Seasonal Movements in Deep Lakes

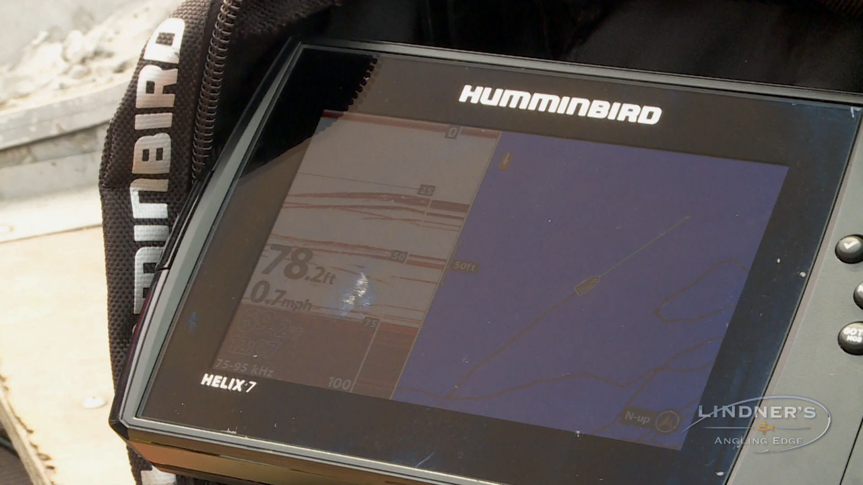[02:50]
On screen: depth 78.2 ft, speed 0.7 mph
Those are the ones. That's what we were catching right there. That's what it was. Yeah.